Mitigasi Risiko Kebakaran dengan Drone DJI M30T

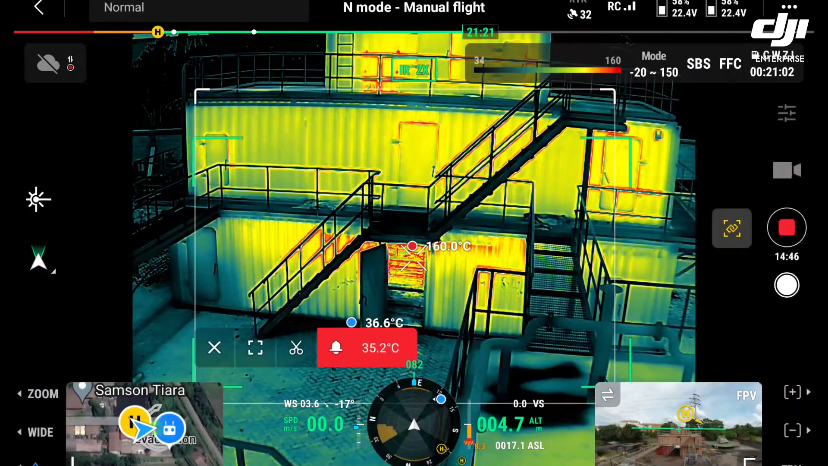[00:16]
On screen: max 160.0°C
One was to see how well we could judge the
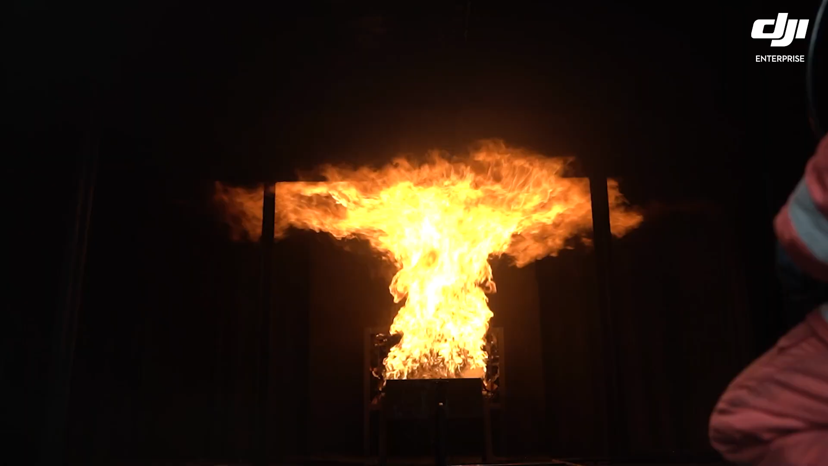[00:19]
fires inside a building and the second one was to see how
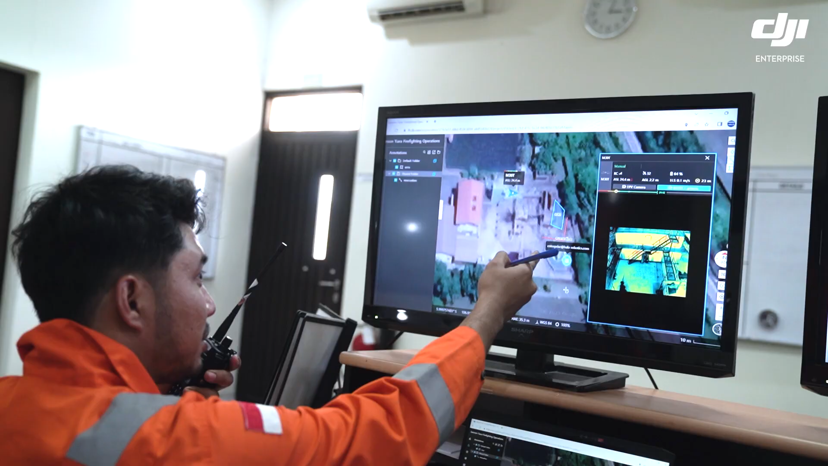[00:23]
well that
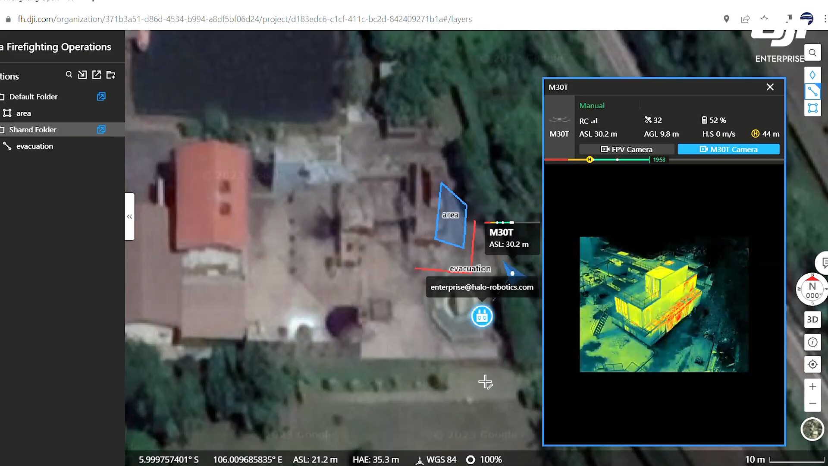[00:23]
we could feed this back to a command and control center so that the people
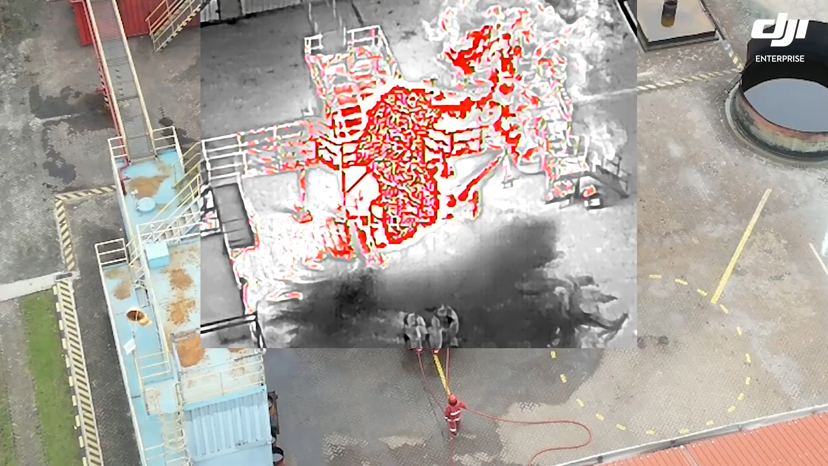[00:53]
Normally you have a handheld thermal camera that you can pick hot spots and see what
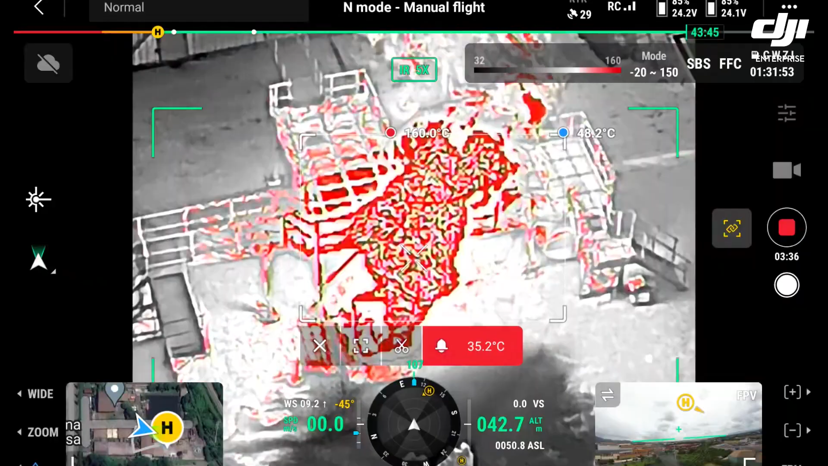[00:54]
you have and size up basically how much water you're going to need,
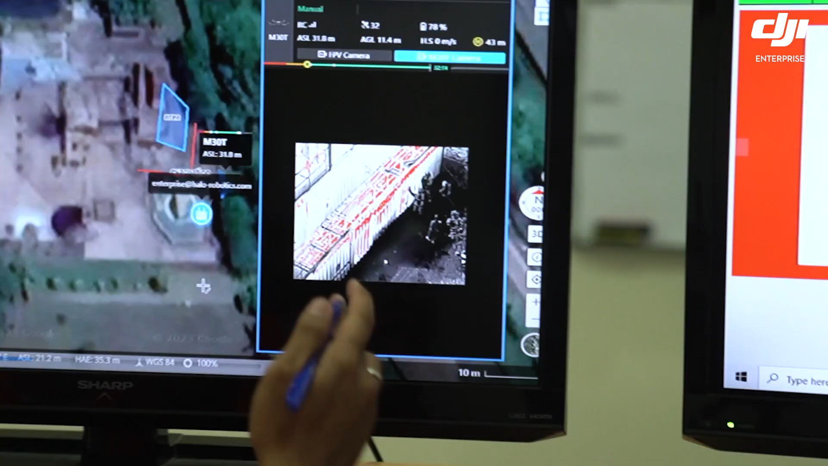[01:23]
That information was being fed back into the command and control
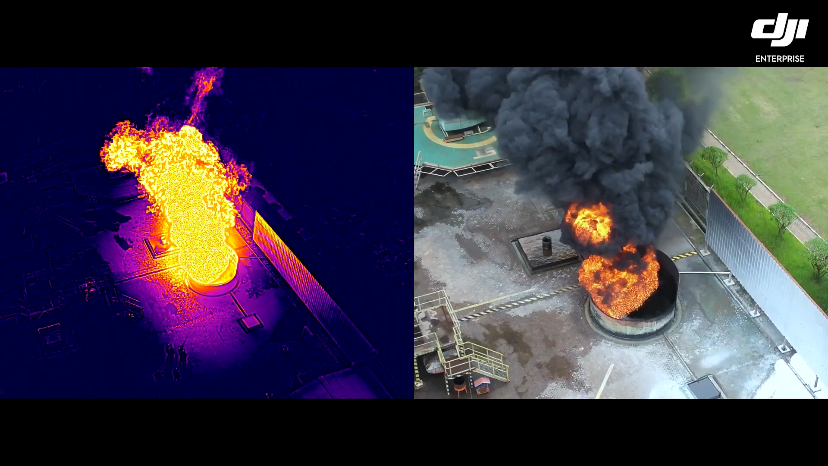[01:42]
The drones can actually monitor the fire while we're putting the fire out or controlling the fire and we can actually see the